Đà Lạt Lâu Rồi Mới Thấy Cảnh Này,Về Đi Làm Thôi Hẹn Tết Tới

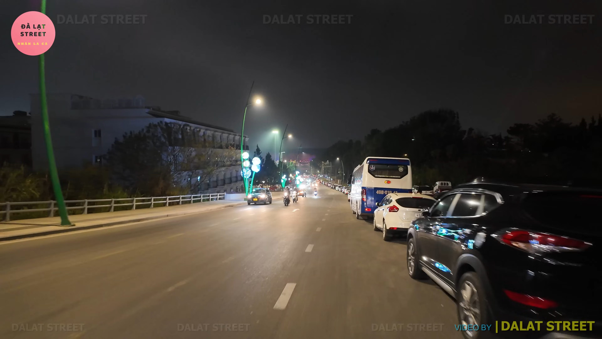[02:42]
Trước mắt chúng ta đó là cái con đường mà đi hướng xuống phía quảng trường Lâm Viên quý vị. Bây giờ là 19h30 ngày 19 tháng 2 và nhằm ngày tối mùng mùng 9 Tết quý vị.
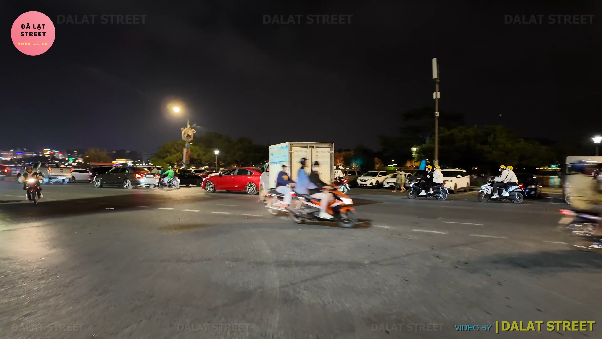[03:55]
Nên hôm nay là đêm cuối
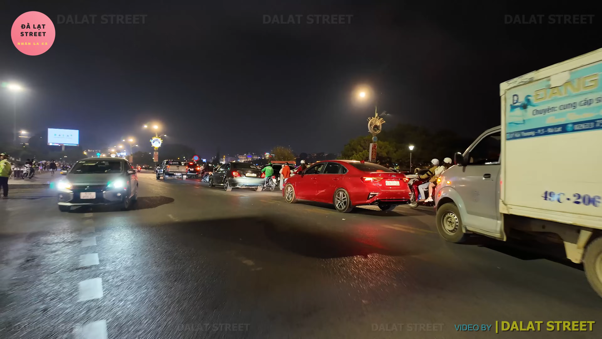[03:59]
cùng của ngày Tết nên mọi người ra đường rất là đông.
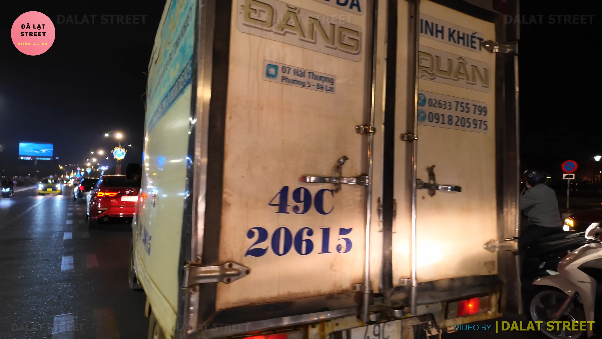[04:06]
Đặc biệt là người Đà Lạt.
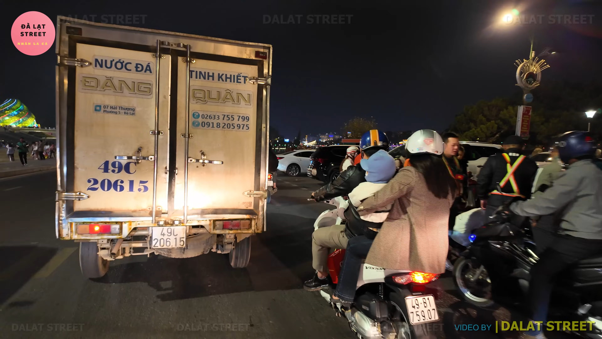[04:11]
Đây có vụ gì đây? Có một vụ tai nạn vừa xảy
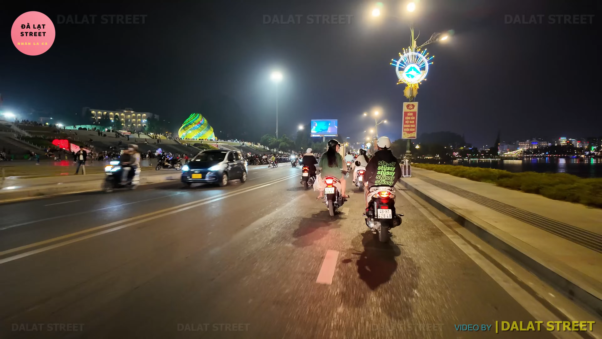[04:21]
ra ngay khúc đó có một bạn đang nằm ở dưới đất không biết là có bị gì không? Còn ở đây là khu vực quảng trường lâm viên xe cổ đậu rất là nhiều. Ngoài việc người Đà Lạt cũng còn một số khách du lịch người ta đi du lịch Đà Lạt sau Tết. Người ta đi du lịch Đà Lạt sau Tết nên cũng còn rất đông. Hôm nay vào các khu du lịch thì nhấn thấy là cũng bắt gặp khách du lịch cũng khá là nhiều.
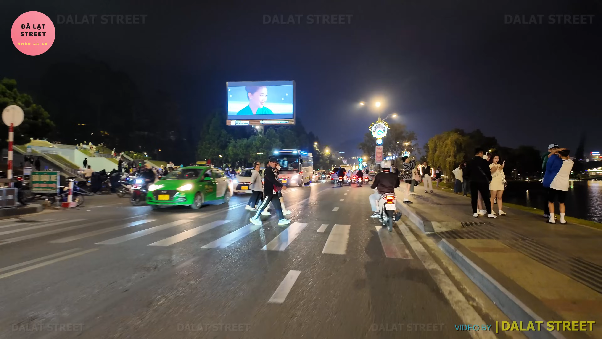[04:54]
Mặt hồ Sơn Hương tỉnh lặng. Nhìn về phía sân gót đội cù.
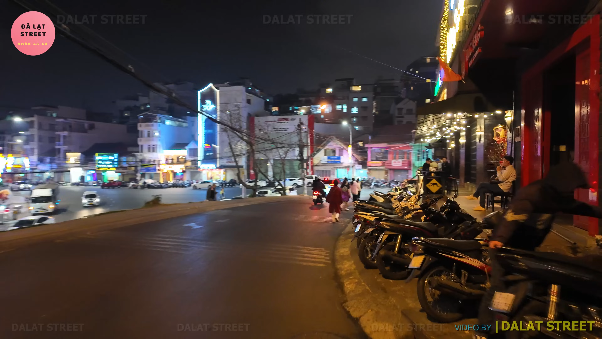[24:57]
Các bạn trẻ cũng thường hay Ghé chỗ B21 này